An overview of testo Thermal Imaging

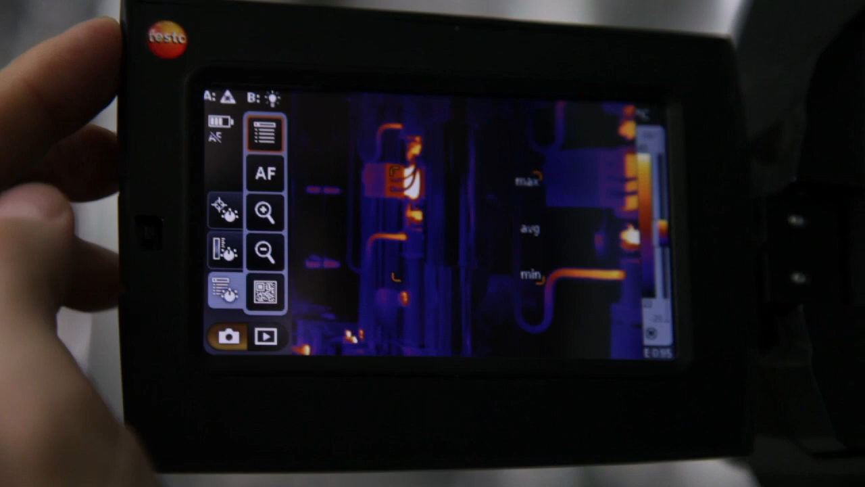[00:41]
And on the other hand, the camera's intelligence also helps the customer with his applications, so that he can more easily evaluate the results.
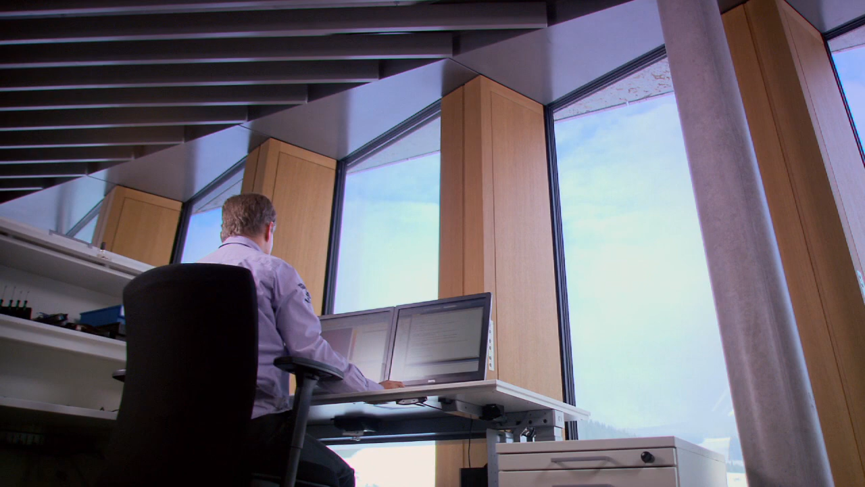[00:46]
One example of this is the super-resolution technology,
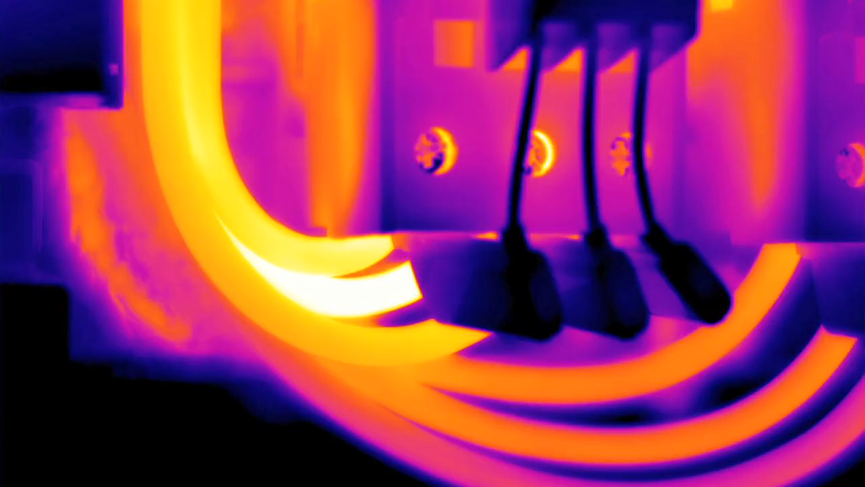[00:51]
which quadruples the number of measurement values in the image.
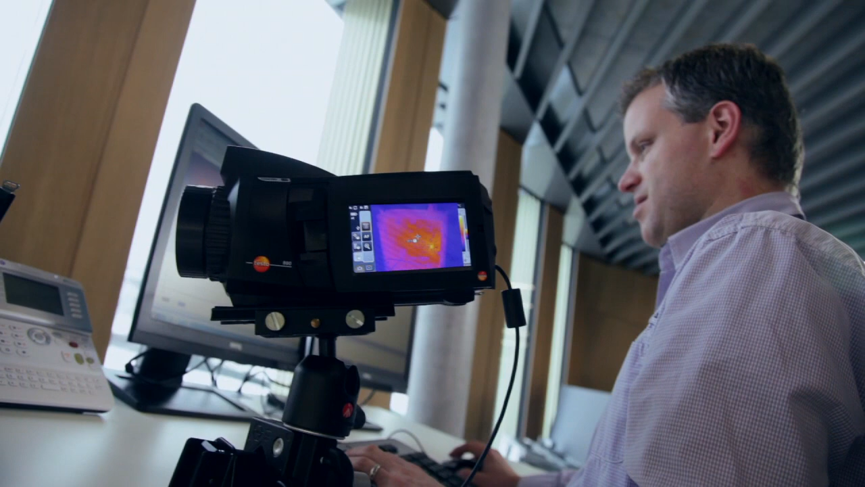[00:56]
We know from our own experience what it means to continually increase performance.
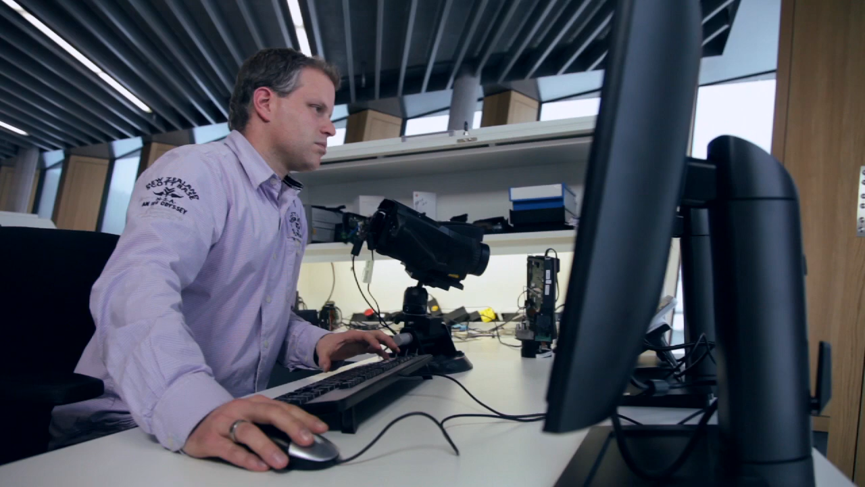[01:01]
Only if you can measure temperature distribution exactly are you able to push out the limits.
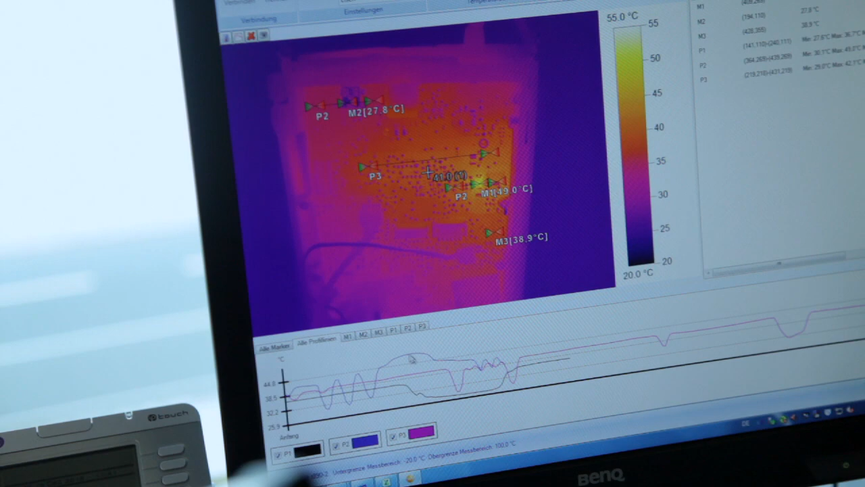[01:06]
On screen: scale top 55.0°C, scale bottom 20.0°C
Thanks to our highly precise lenses and detectors, we're in a position to measure even the smallest structures at a size of 100 micrometers.
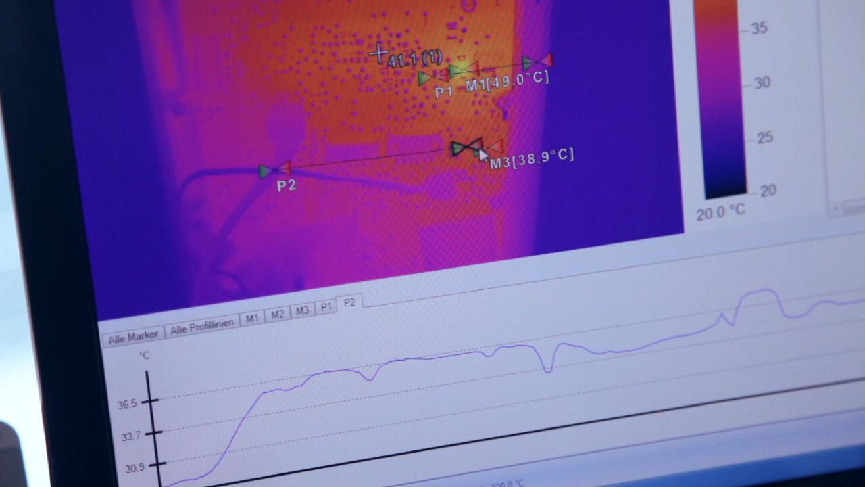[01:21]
On screen: scale bottom 20.0°C
and analyze the temperature to an accuracy of a pixel.
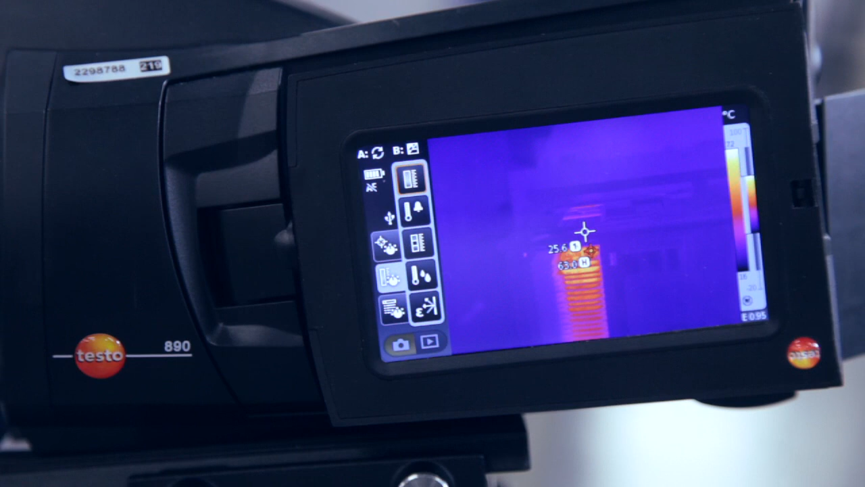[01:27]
This allows the customer to very quickly fulfill his measurement task.
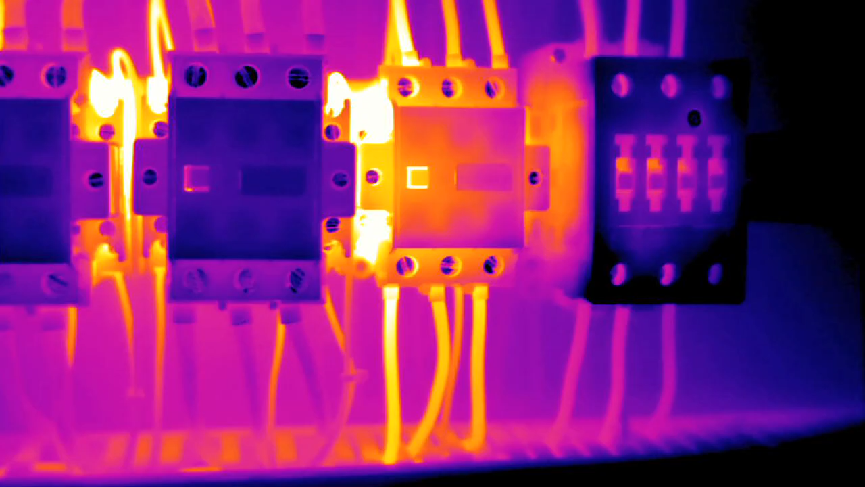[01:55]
Combined with intelligent system solutions such as the automatic hot and cold spot detection,
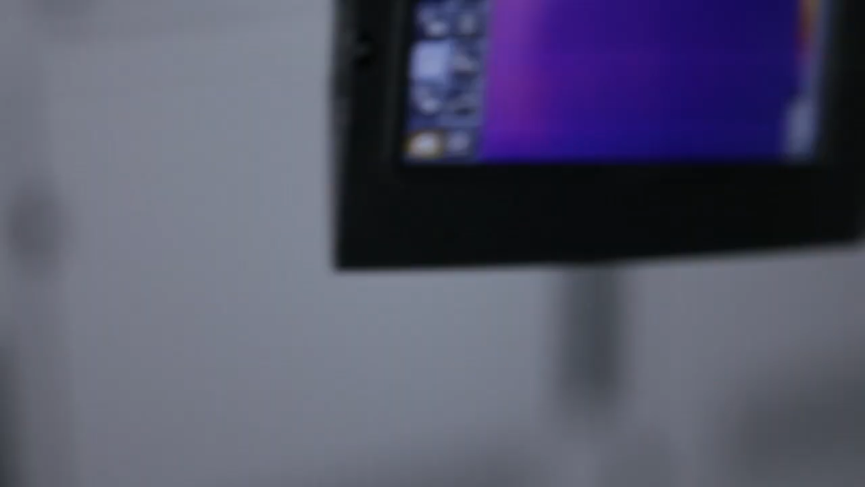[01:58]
you're able to identify malfunctions directly in the large display, safely and without contact.
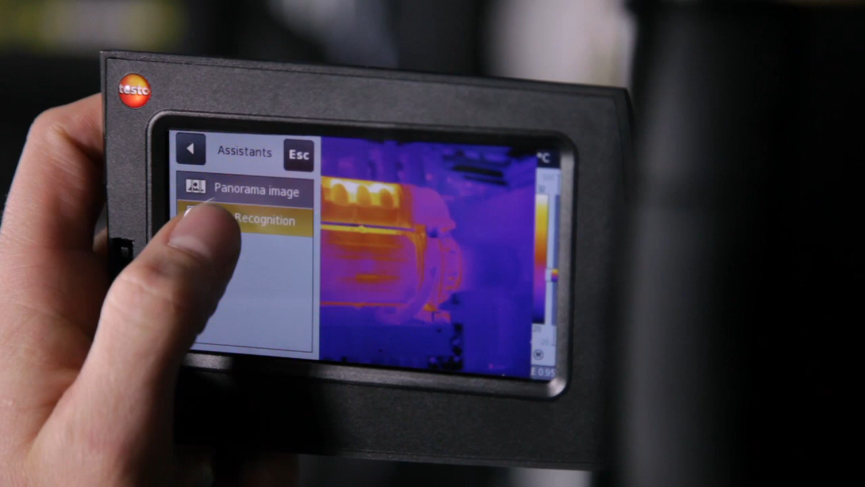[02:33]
the imager recognizes the measurement site by itself and automatically manages the recorded images.
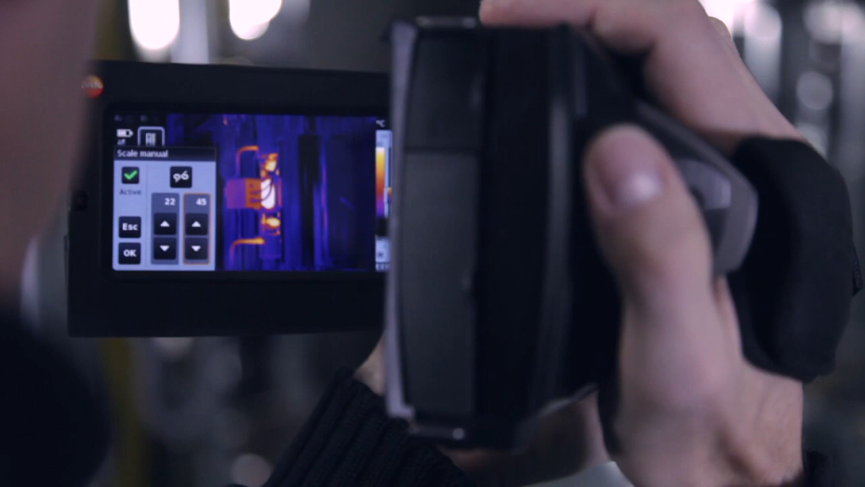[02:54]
It is important to us to provide operation with only one hand as well as an intuitive menu structure.
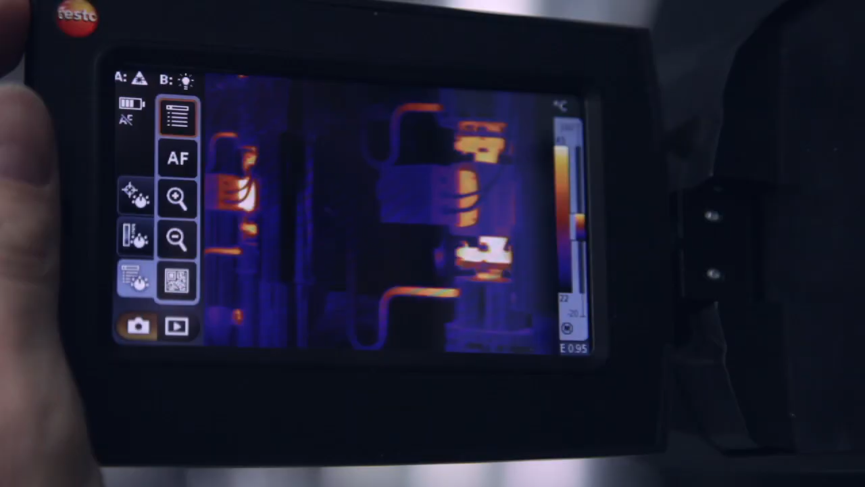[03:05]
in order to be able to obtain an optimal measurement result in any working situation.
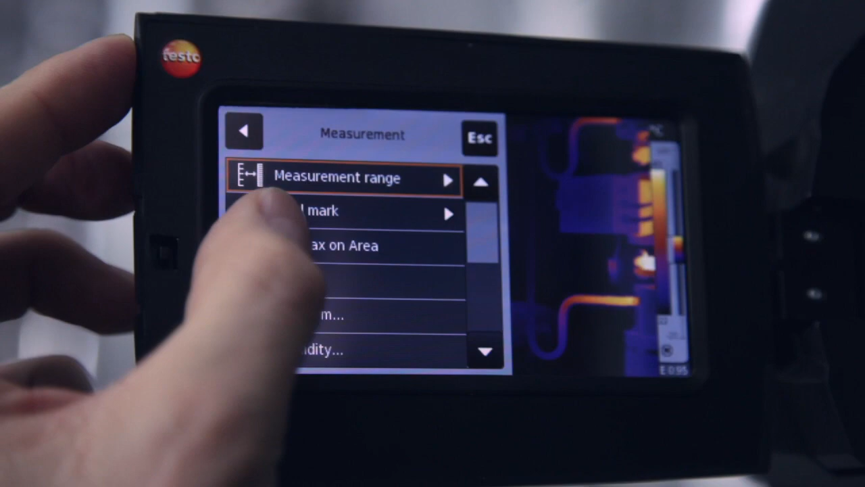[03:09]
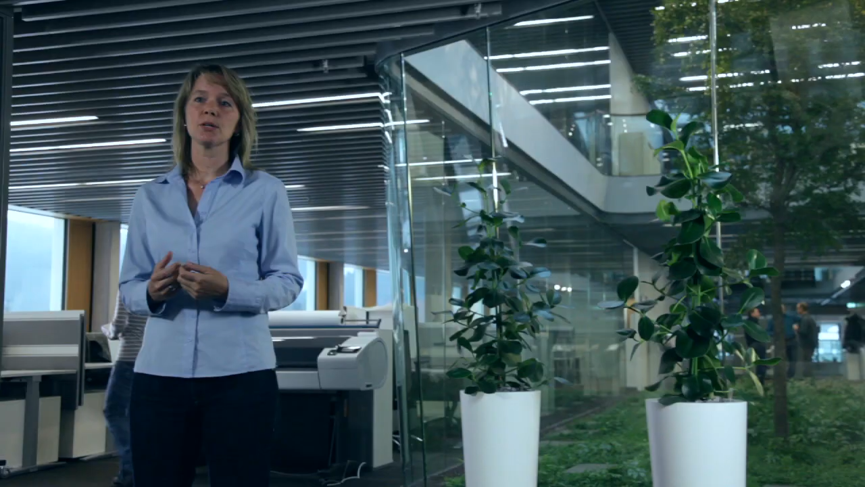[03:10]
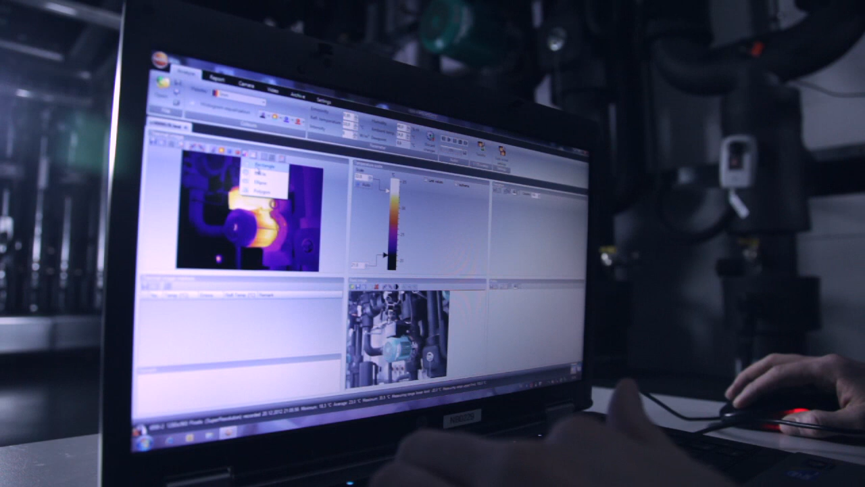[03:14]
The Testo analysis software allows the easy documentation and evaluation of thermographic measurements. A number of evaluation and help functions
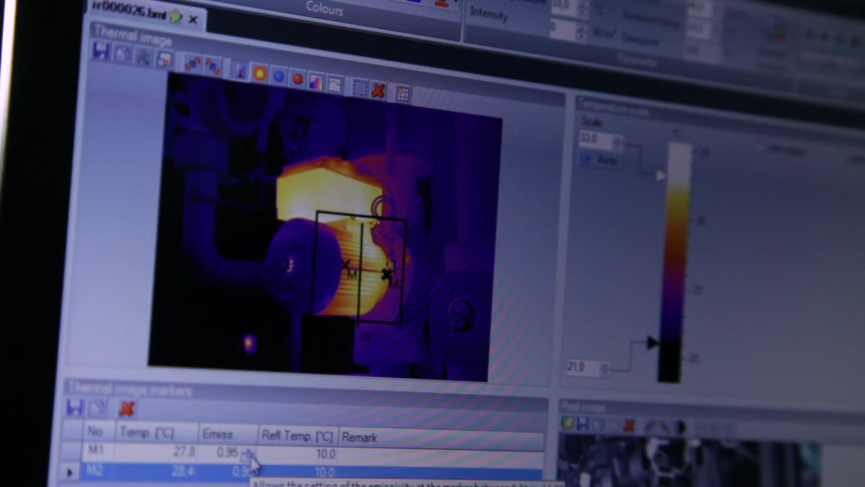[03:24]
support you in the analysis of the thermal images and efficient report creation. Whichever data you need, you can rely on Testo IRsoft.